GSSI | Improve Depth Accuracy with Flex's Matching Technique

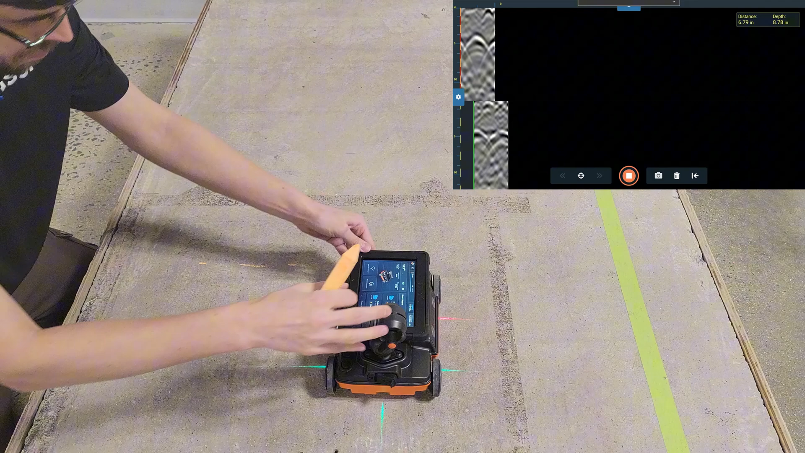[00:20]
to determine how fast the GPR wave is traveling through the concrete. However, this shape also changes depending on what angle you scan across the target. In order for the matching function to work, we need to collect a measurement across a target at a 90 degree angle.
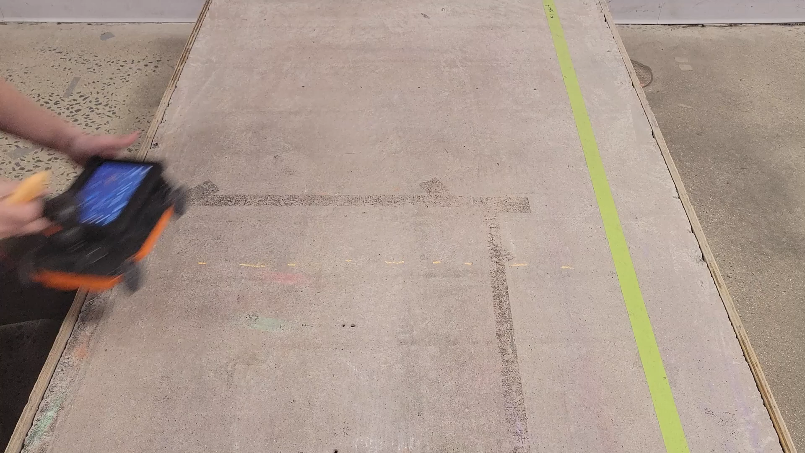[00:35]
I'll do this by locating the rebar in three locations and connecting my marks with a straight line.
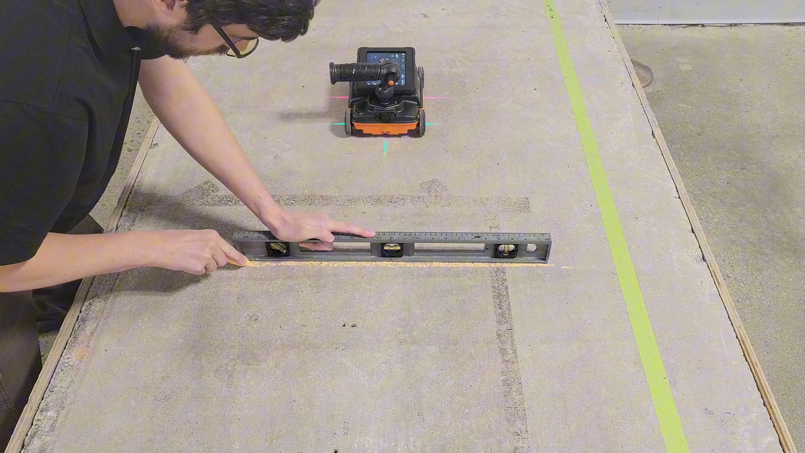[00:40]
Then, I can scan perpendicular to the straight line. Now that we have a point reflection on our screen, let's open the collapsible menu on the left side of the user interface.
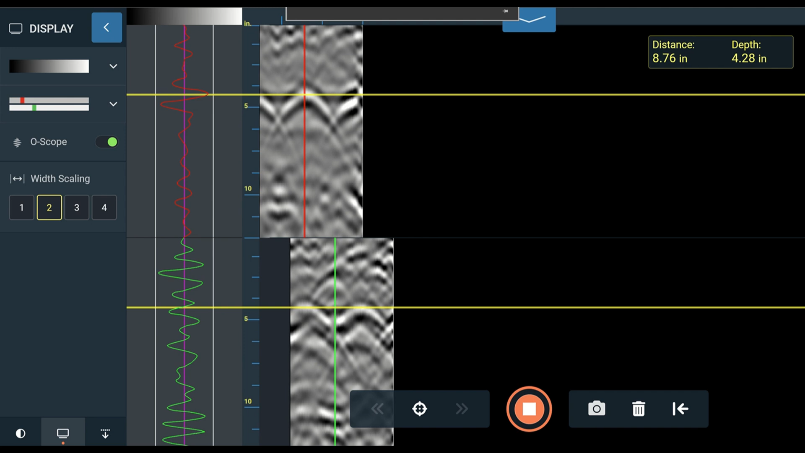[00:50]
Click the rightmost icon at the bottom to open the depth panel. This video covers the matching option. Select matching, and then set your cursor to the middle of your target.
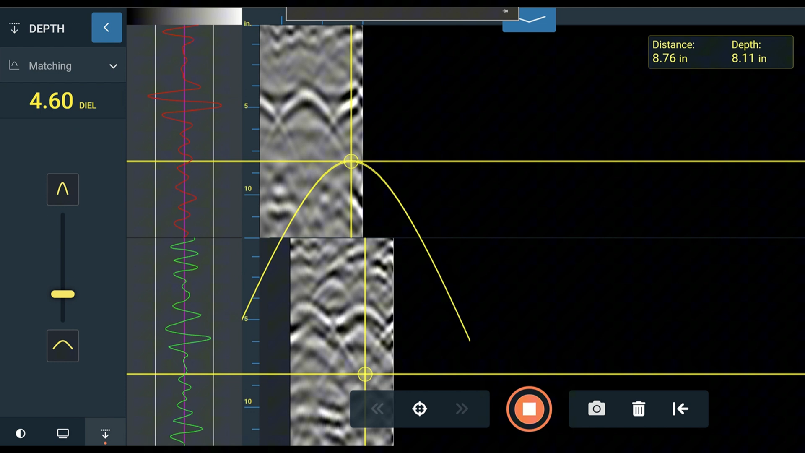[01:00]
You can use the oscilloscope to set your cursor to the first strongest peak in the signal. This will correspond to the white band in this example, and whenever calibrating using a metal target. Once you have aligned your cursor with the target, use the slider in the depth panel on the left to adjust the dielectric constant until the real and fake hyperbola shapes match.
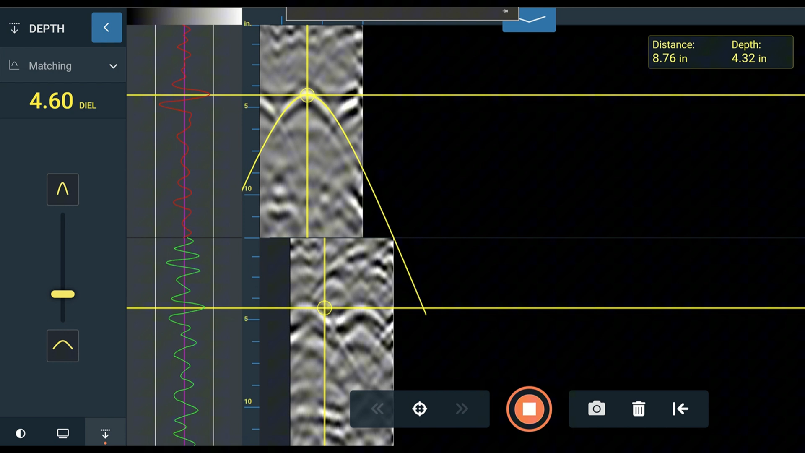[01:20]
When you've done this, you can close the side menu.
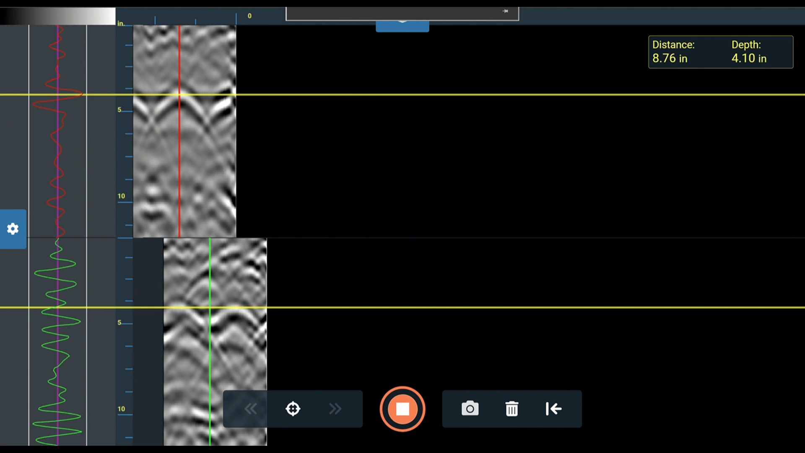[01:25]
Then, you can complete the job with confidence that the depths displayed on your flex are as accurate as they can be,
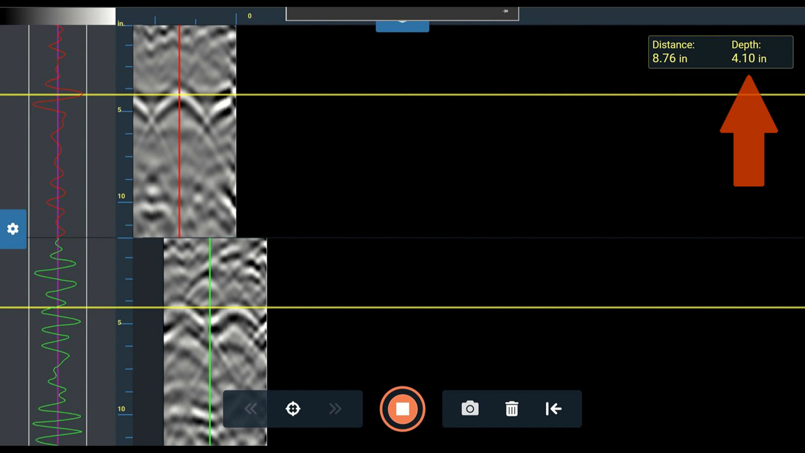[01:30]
plus or minus approximately 10% of the calculated depth.